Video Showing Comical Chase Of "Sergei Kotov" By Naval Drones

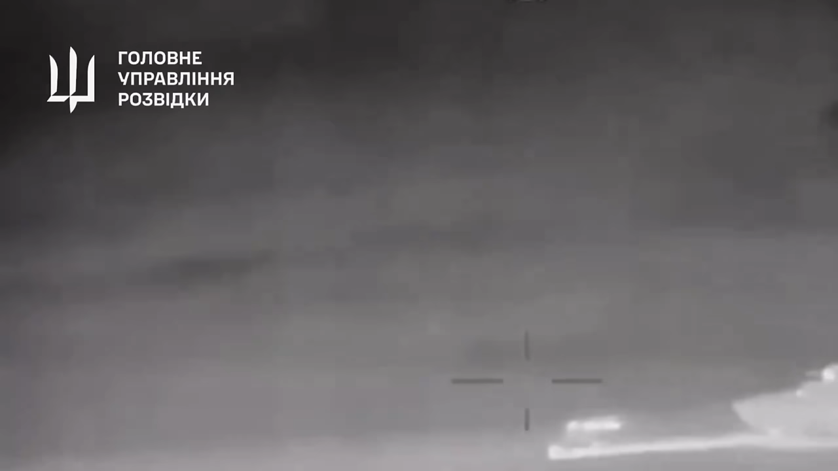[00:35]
Russia's side is in full panic as they try to hit it with machine guns and send helicopters after.
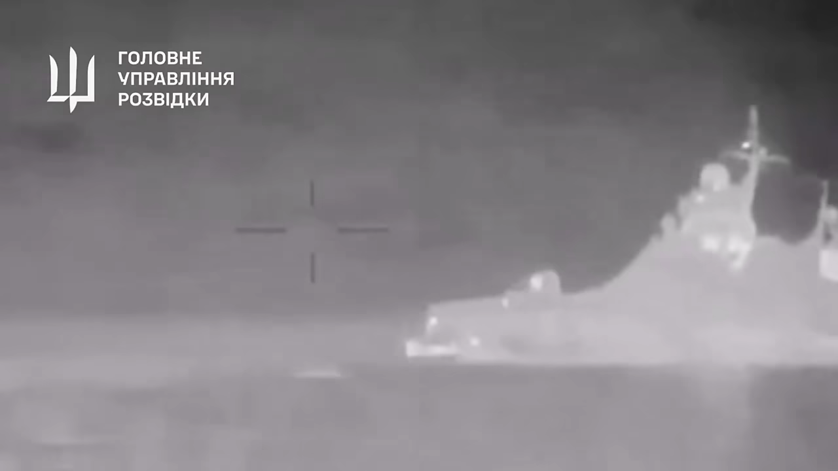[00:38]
With Russia's latest defensive tactics is to try and outspeed the drones.